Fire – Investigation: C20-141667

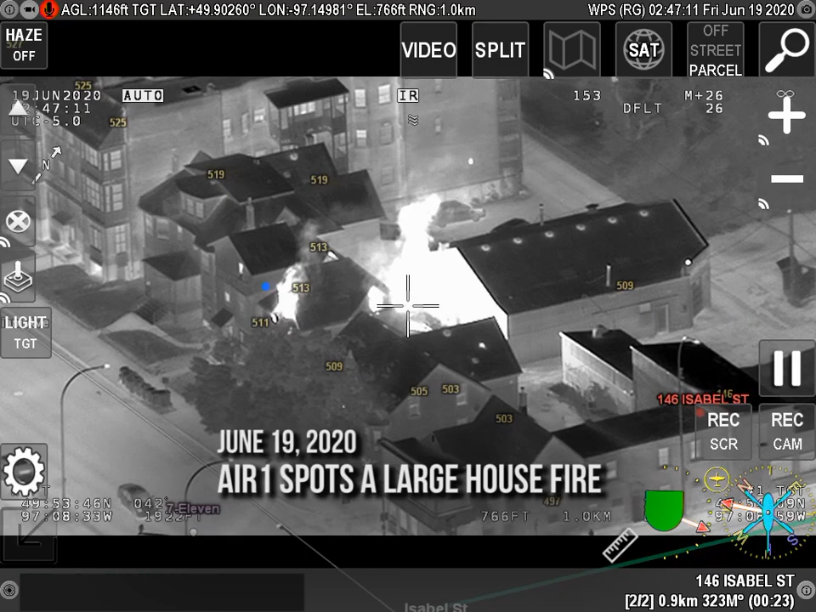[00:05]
Air One, we got a large structure fired at William. I don't know if WFPS has been notified.
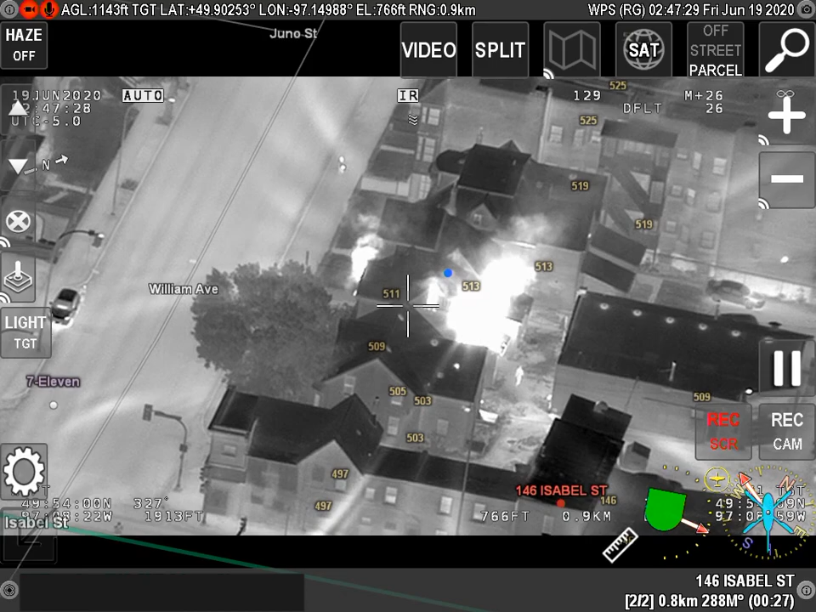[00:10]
I don't see them around yet. Let's get some units there. Looks like it's a house on fire. In Air One, I got several people outside.
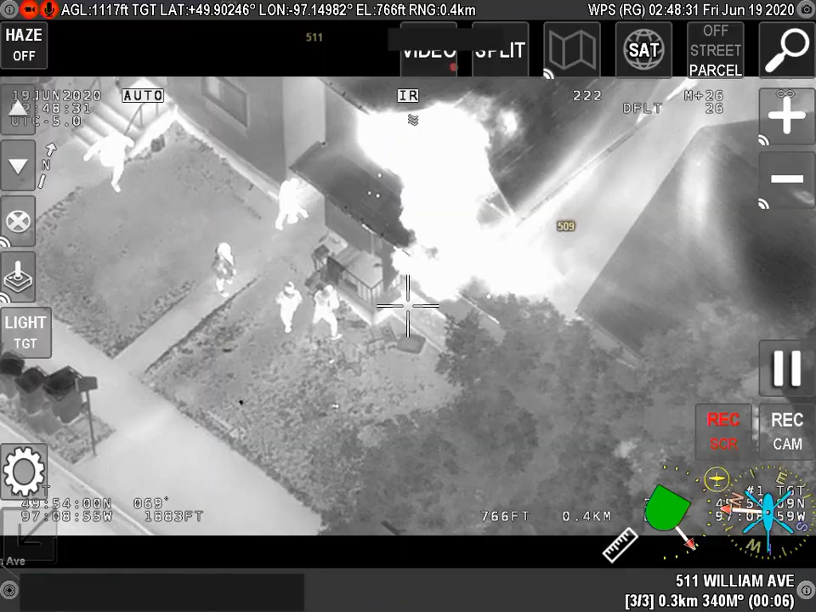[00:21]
Looks like they're trying to get people out.